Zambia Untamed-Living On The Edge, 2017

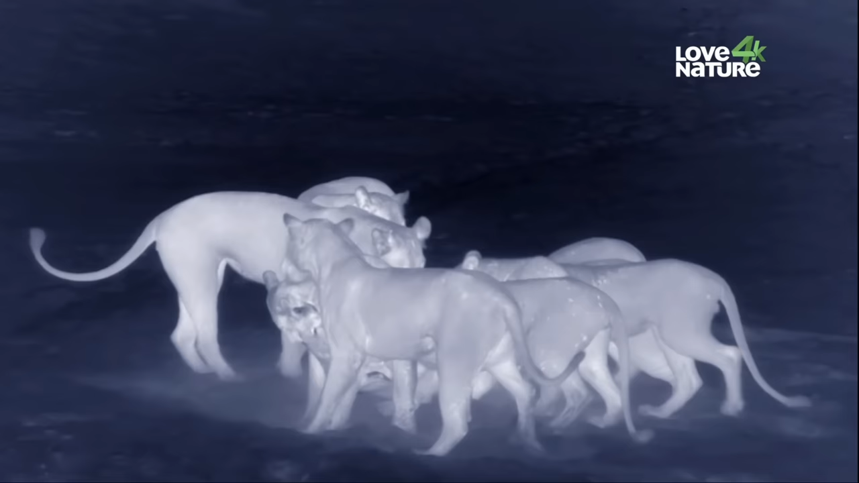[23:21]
The downed female could easily be the baby's mother. If so, the youngster has no chance of survival. He's still totally reliant on his mother for nourishment and protection.
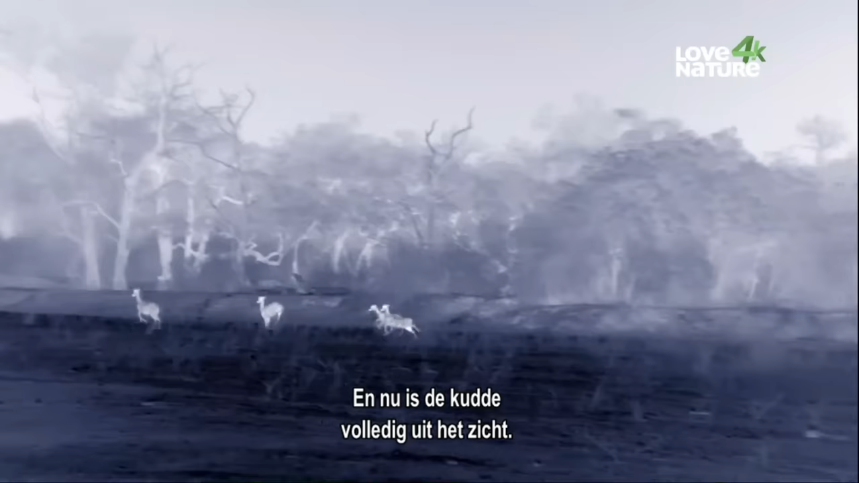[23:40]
And now the herd is completely out of sight.
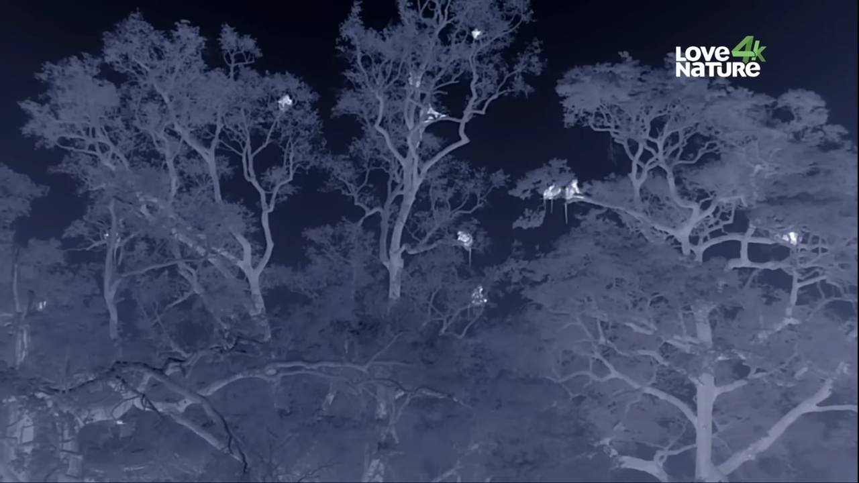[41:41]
The baboons seem safe in their roost tree.
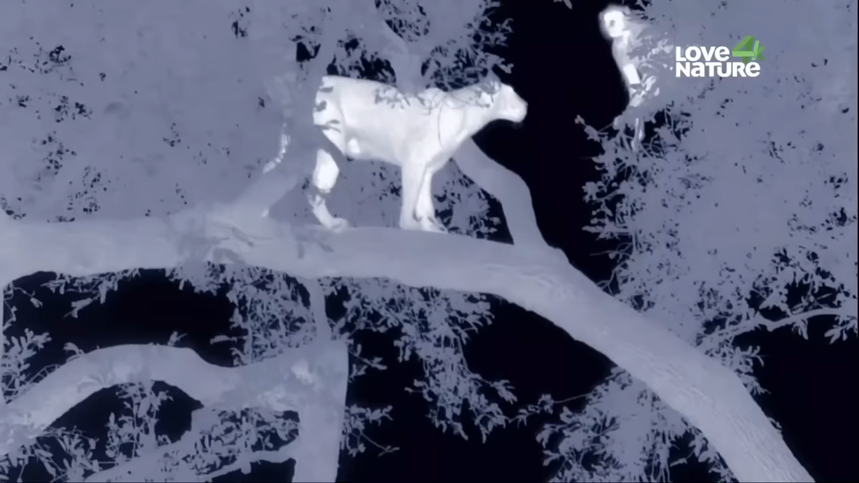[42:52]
The alpha male is separated from the rest of the tree.